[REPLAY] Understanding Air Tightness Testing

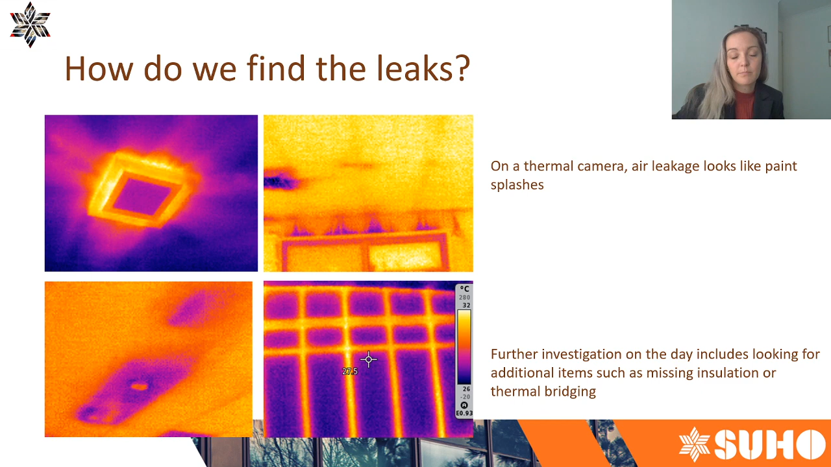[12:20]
through that steel frame um a lot of thermal bridging so cold and heat from outside is being transferred directly to the internal surfaces and that will be radiating inside the house so that's a bit of a separate issue not related to air tightness but also significantly impacts the comfort of the home and also has some um knock-on effects with moisture depending on the indoor conditions